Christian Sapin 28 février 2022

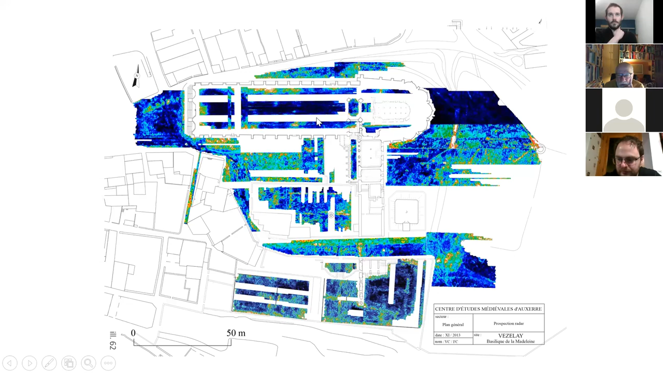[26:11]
Et à chaque fois, ce sur quoi je veux insister, c'est qu'on est sur quelque chose de parfaitement orthonormé, donc par rapport à l'église qui est la plus ancienne qu'on avait là. Donc c'est ce qui va nous amener à réfléchir sur.